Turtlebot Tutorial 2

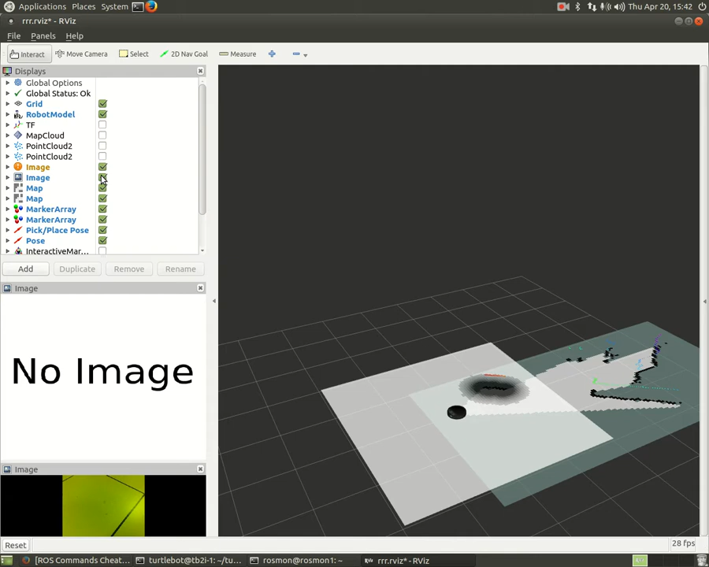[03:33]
Let me change this. So we need this camera because we want to see where the robot goes. We don't need the other cam that looks at the floor. And also, we don't need some of the other features here. So I turned it off. This is going to improve the performance.
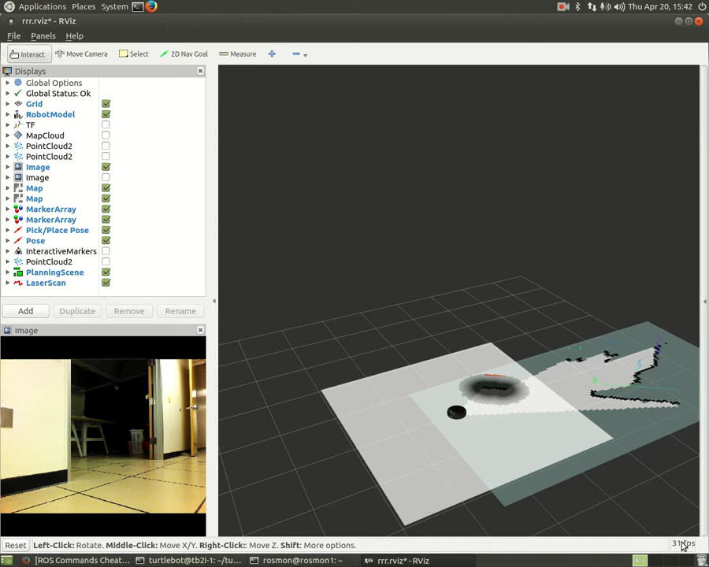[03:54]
As long as it's around 25-31 frames per second, you are good. Alright, so let's go back to the instructions.
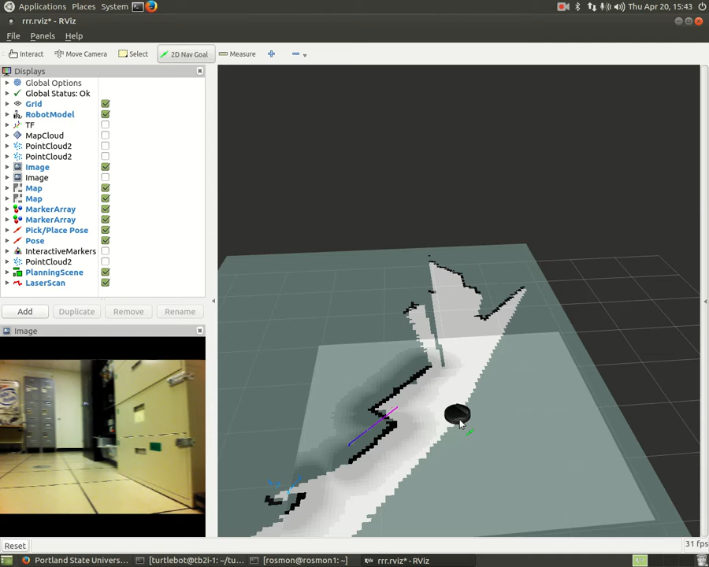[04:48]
the robot started turning around, trying to find its way to the goal position that I sent.
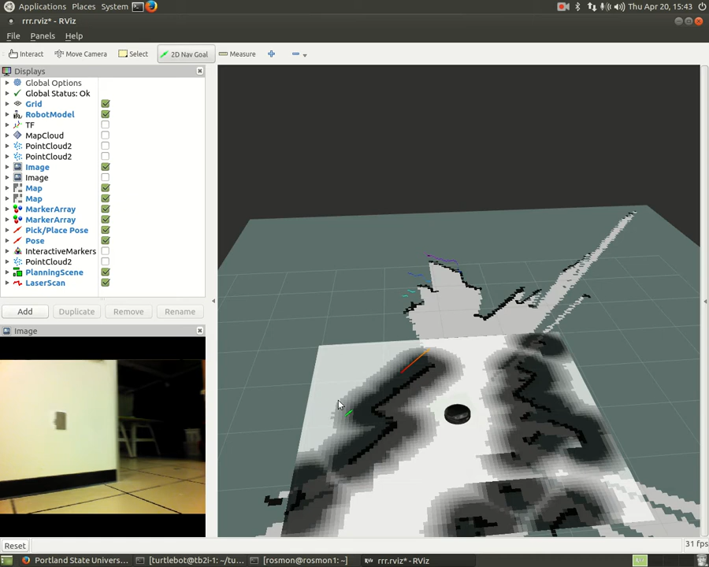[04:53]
Let's tell the robot to go to this direction. As you see, every single time clicking on this button and telling the robot where to go is not that efficient. So there is another way to do it. You can use a PS3 controller, but still you have to work on the robot.
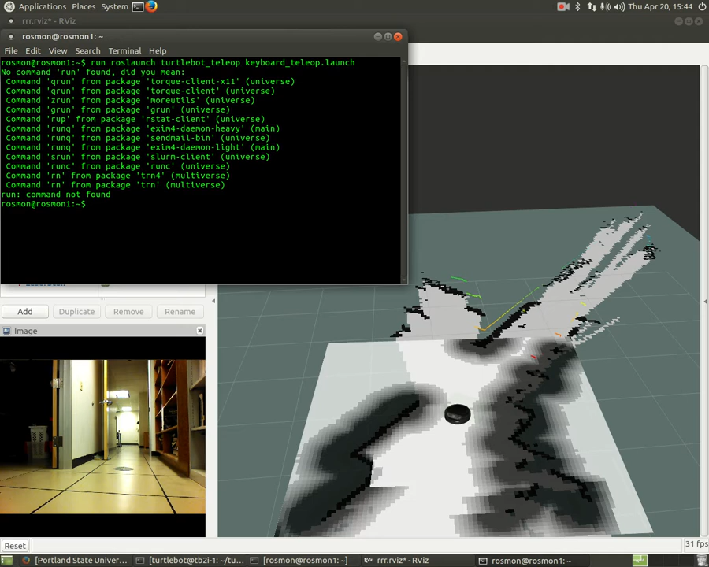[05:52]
We don't need to run here. Alright. So, it already started. It gives you some instructions. For example, if you want to go forward, you need to press on I. If you want to go back, you need to press on comma. Or if you want to turn left, J. Turn right, L. There are some other directions.
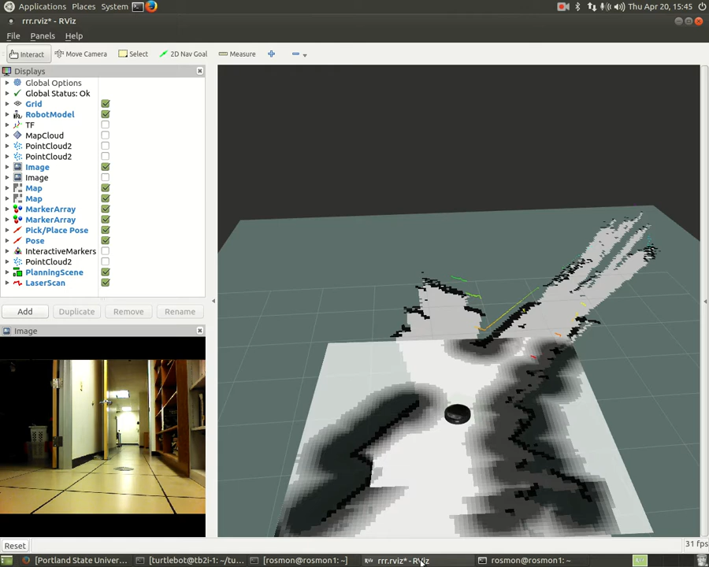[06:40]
you have to always be in this terminal. For example, if you click here, and if you press on buttons, now I am pressing on the keyboard buttons. As you see, the robot doesn't roll. But if I go back to the terminal, if I click on it, and if I start pressing on the buttons on the keyboard, the robot is going to start moving around.
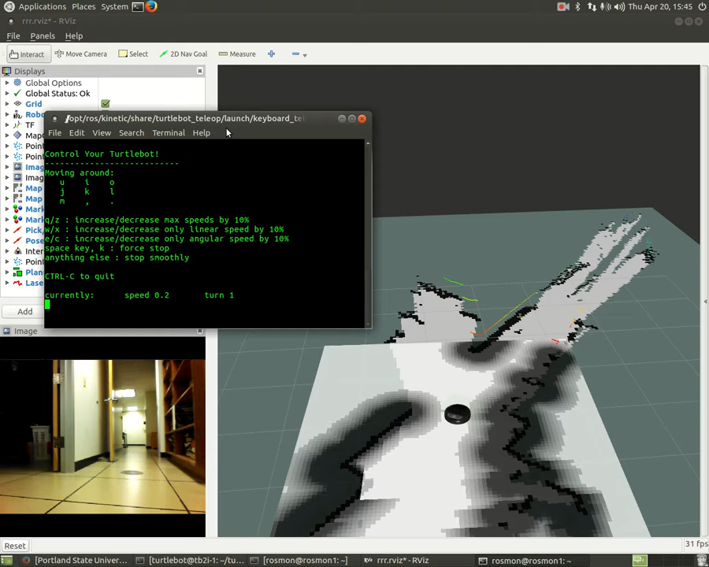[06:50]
So, you can do teleoperation with the robot. This is going to make things easier for you when you create your map.